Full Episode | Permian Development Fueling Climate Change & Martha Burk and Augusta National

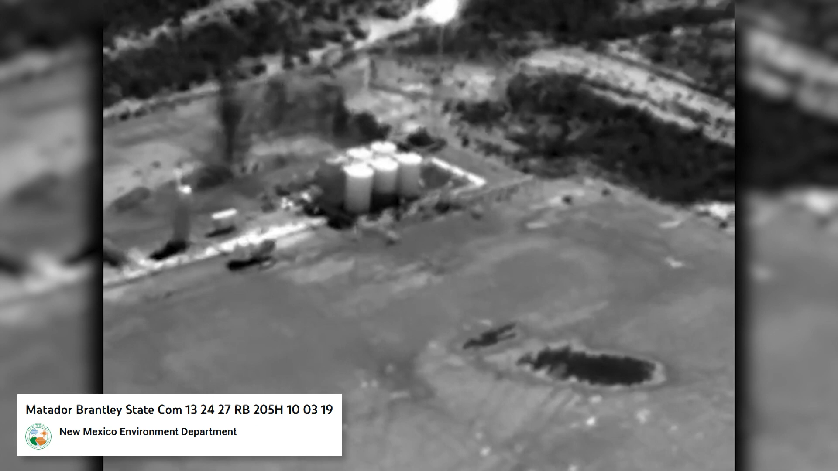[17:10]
So the main component is called methane, which is the main component of natural gas. And here I'm showing you a video of one of these Matador facilities that caught the EPA's eye initially.
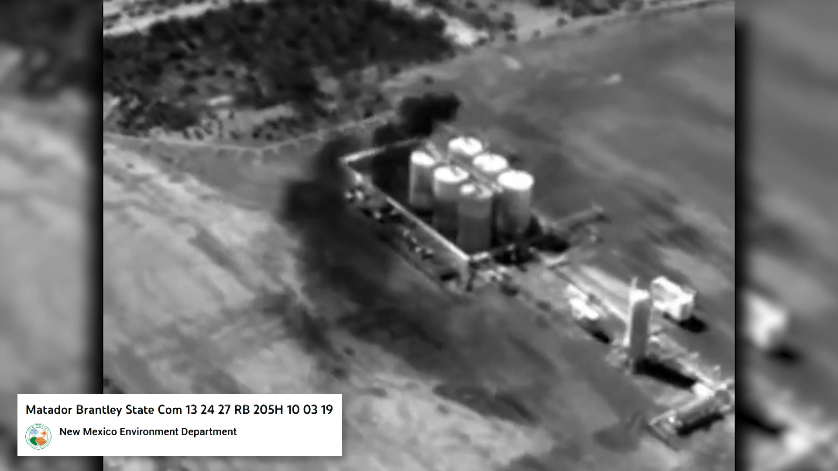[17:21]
And what we're seeing here is
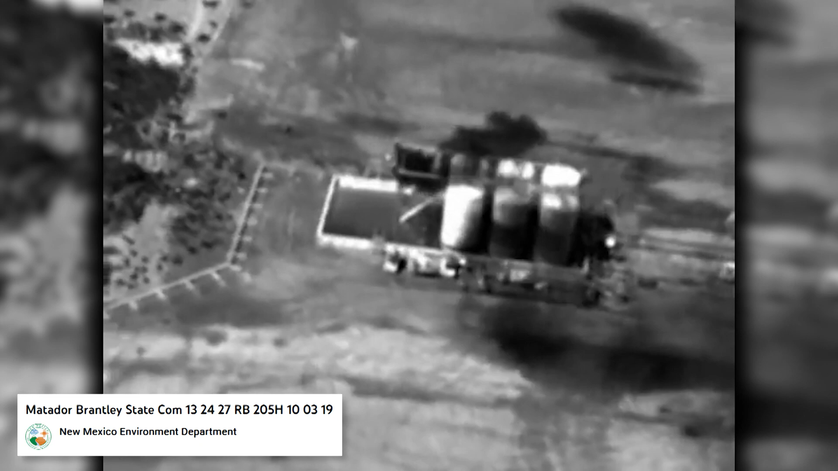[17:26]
we're seeing essentially an infrared scale of gases that are coming out of a set of tanks. And the black clouds that you see are the methane and natural gas and the various other sort of, as I call them,